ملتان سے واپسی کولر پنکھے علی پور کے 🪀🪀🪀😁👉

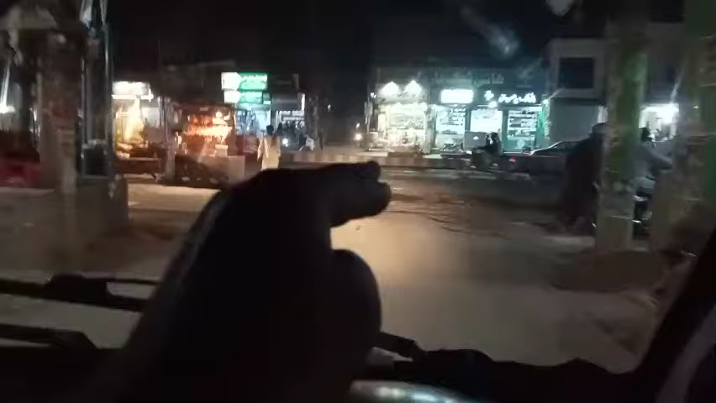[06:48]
चलो जी लोड करते मेन चौक अजीज होटल को थोड़ा जे पिछले पासू शेर शाह पासू हूँ इं कट करने खबे हाथे वाला उत परली रोड तो फिर से सीधा मुजफ्फरगढ़ तो अलीपुर जिम्मे हो सी अपडेट
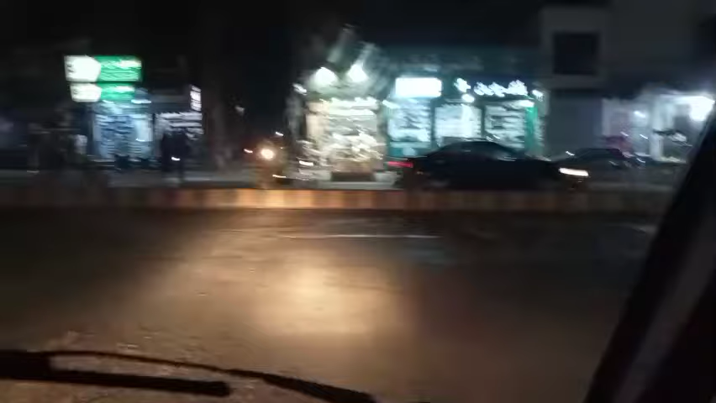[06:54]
तो कर कट है जिदा कार गई वाली है। चलो कट करें वाल वापस कट खोलते सोना अलवा एक दे ना तू मशहूर है
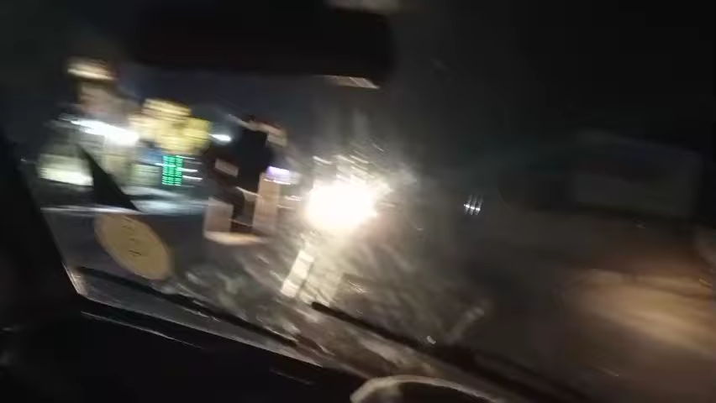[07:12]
सारे आते वाला इतने गए सोना अलवा ला के अंदर ये हम फिर क्यों मुजफ्फरगढ़ पुराना शुजाबार रोड छोड़ दिए से नवा सीधा अलीपुर वाली साइड से मुजफ्फरगढ़ टू अलीपुर। चलो जी 8:30 का टाइम
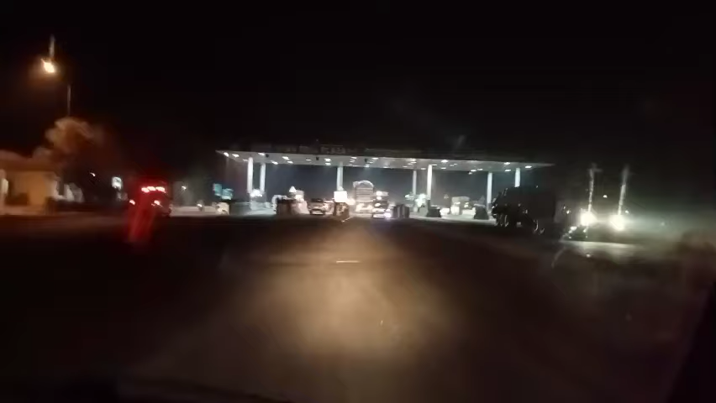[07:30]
तो पहुँच गए शेर शाह अपने प्लाजे के उत्ते
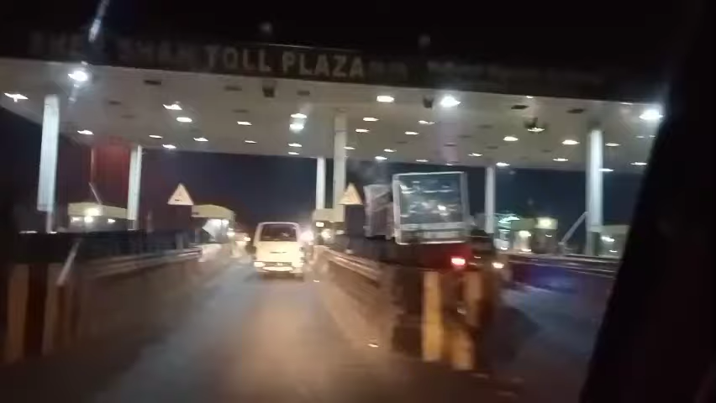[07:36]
हौले डाटे टूरते फिरते पर्ची शर्ची देने वाला निकलने वाले लखाया तला वाल पिया गया एक पर्ची वाला
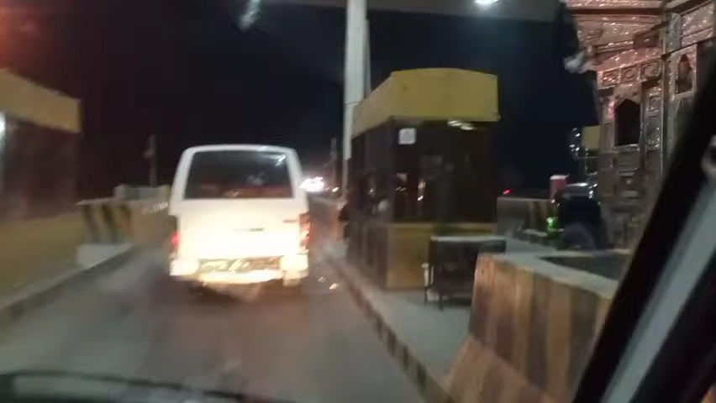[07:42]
बैठा है पर्ची दे रहे हैं तो निकल रहे हैं ओके पर्ची दे दी है से जी बाईपास तो अलहदा टीजी खान वाले बाईपास तो अलहदा ये आ गया बोर्ड छोटा जहा
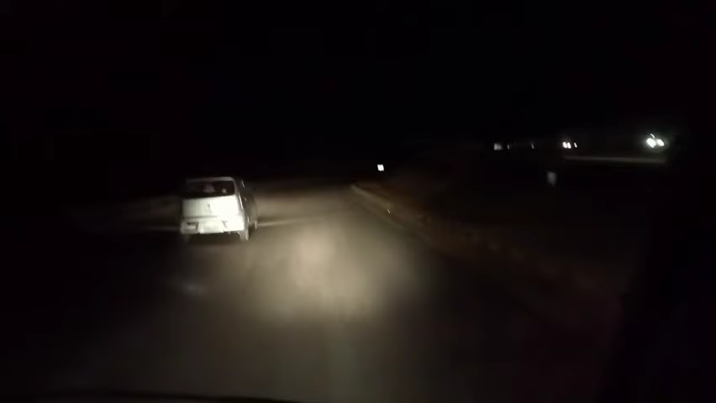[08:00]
मुजफ्फरगढ़ शहर वाला इतों घर वाला आम सीधा मुजफ्फरगढ़ शहर वाले पास जी खानगढ़ शहर अज वी गड्डी टोटल सारी दी सारी शहर अच्छी टपदी पी है ये देखो